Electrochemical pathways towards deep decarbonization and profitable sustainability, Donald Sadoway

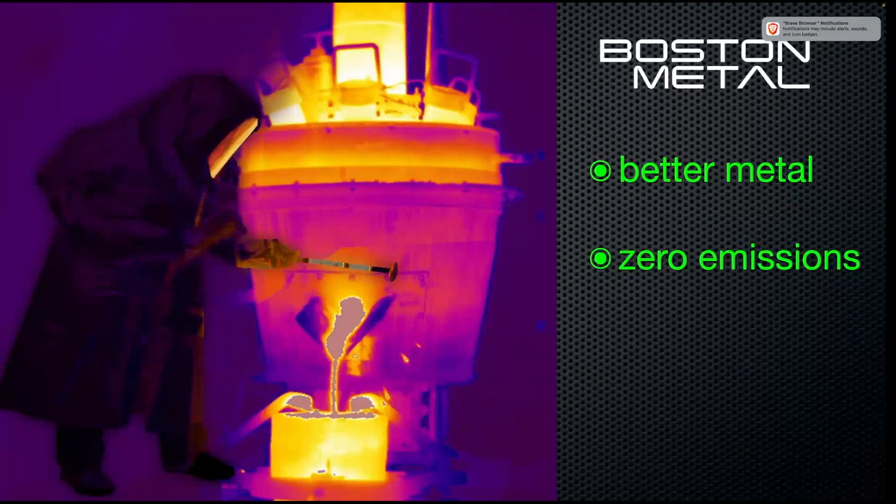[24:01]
And there is no green premium. When I hear people talking about hydrogen, they say, well, yeah, there's going to be a premium on the cost of the steel, but that maybe that's going to come down and so on. We at Boston Metal will produce better metal, zero emissions, at lower cost, because we don't have the sinter plant, coke ovens, basic oxygen furnace.
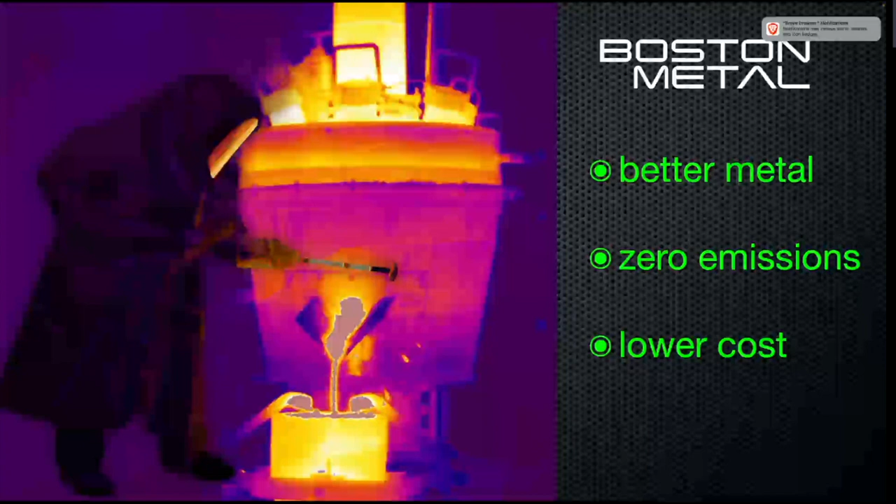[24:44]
So the capital costs are much lower, and we don't have to do any front-end preparation. We are now feeding iron ore. Iron ore goes into the cell and steel comes out of the cell. And so I think with these three attributes, this will lead to disruption. And here's one of our steel workers. This is Amanda.